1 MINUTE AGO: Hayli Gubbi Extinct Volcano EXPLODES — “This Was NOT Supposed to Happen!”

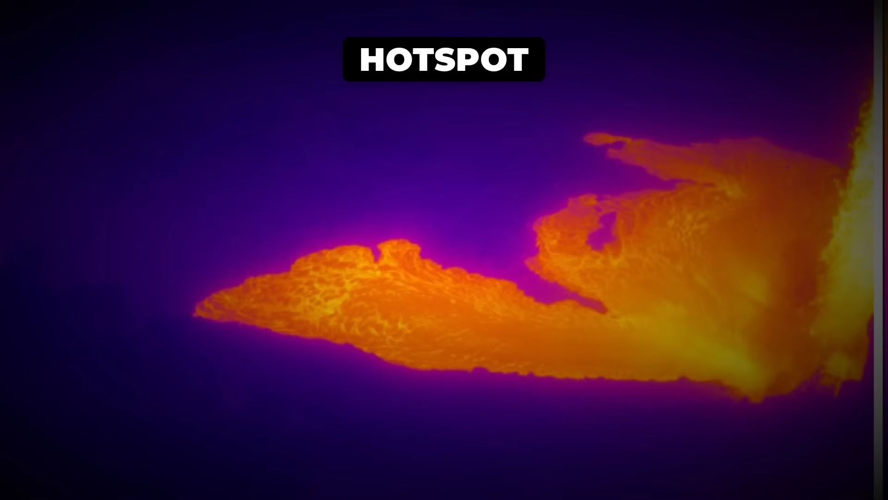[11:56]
Along the projected path of the dike, thermal satellite imagery picked up scattered hotspots,